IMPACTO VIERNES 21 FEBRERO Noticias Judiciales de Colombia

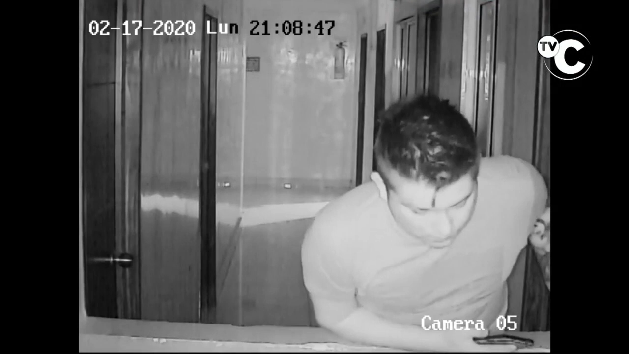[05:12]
que se aloja por una noche en diferentes hoteles, solo para entrar a otras habitaciones por las ventanas, como allí se observa, y las que tengan la puerta abierta o forzando las puertas para robarse las tarjetas de los televisores.